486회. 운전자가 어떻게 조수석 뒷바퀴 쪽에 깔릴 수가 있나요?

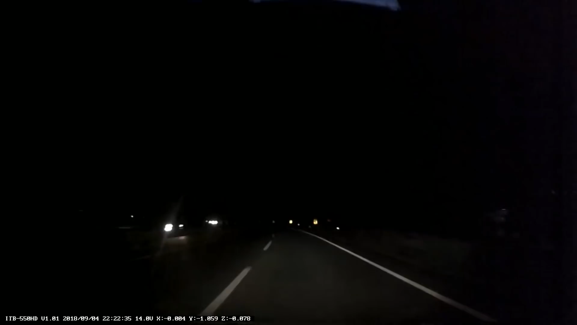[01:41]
가로등도 없고 아무것도 안 보이죠? 아무것도 안 보이는데 그런데 앞에서 뭔가 느낌이 이상해서 피했는데! 아이쿠! 네, 피했습니다. 여기요. 이 차로 가다가 뭔가 느낌이 이상해서 겨우 여기요. 여기요. 사고가 나 있는 거죠. 이 앞에는 다른 차들도 지나가다가 깜짝 놀라고 비상등 켜고 천천히 가는 것 같아요. 겨우 피하는데 여기에 차 두 대가 부딪힌 대로 서 있었습니다.